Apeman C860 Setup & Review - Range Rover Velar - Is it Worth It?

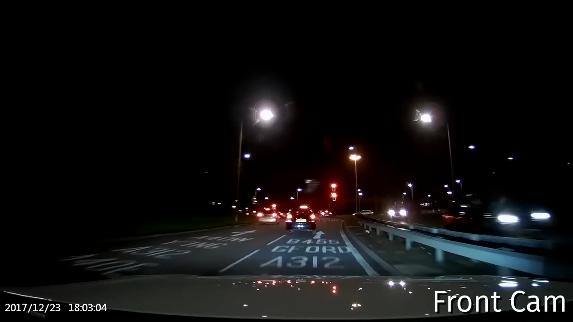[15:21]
were not that clear the signs on the roads on the pavement is is pretty clear they're very large now I have premium high-definition LED headlights they are causing a bit of a problem on the license plates because of the brightness of them they're reflecting off of the license plates in the cars in front of me now like this blue car here as you can see I can't see the license plate number neither can I see on the car to the left of it I think it's a mix between having those black heated lines on my front windscreen and
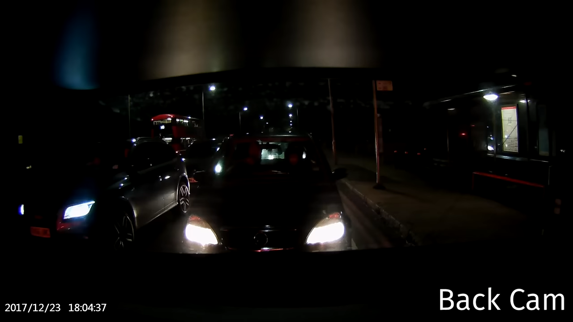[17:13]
and it seems to be fine on that part so if it does slow down you have your brake light on I believe you can still view the license plate number there it could be a bit of a hit and miss so I wouldn't give it a solid 10 out of 10 I would say possibly this would be maybe five or six out of ten at most it does do the job for for a hundred pound piece of equipment so far I've only viewed clips a few times haven't really explored around on the motion sensor or the parking monitoring just yet
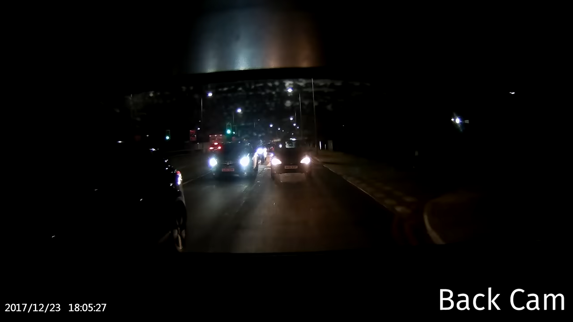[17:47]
but I will be looking at that further in the next few weeks I hope you enjoyed the setup